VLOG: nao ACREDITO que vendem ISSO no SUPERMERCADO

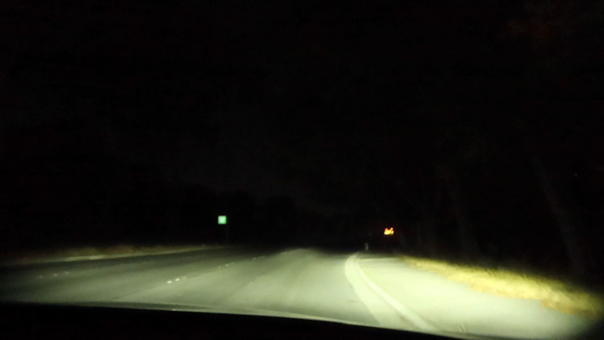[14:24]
Olha aqui, ó. Mãe, é perigoso. Liga. Não tem ninguém. Tá bom, mas deixa ligado. A pessoa consegue ver que é escuro mesmo ligado. É, gente. A gente só quer mostrar que a rua dos Estados Unidos é bem escura. Agora liga que você tá me deixando nervosa. E tem poste. É. E tem poste. Tem um poste ali, ó. Mas, ó. Não clarei o suficiente, ó. E o poste é bem aonde tem o semáforo. E se você tiver que fazer uma caminhada agora à noite... É o breu. É o breu.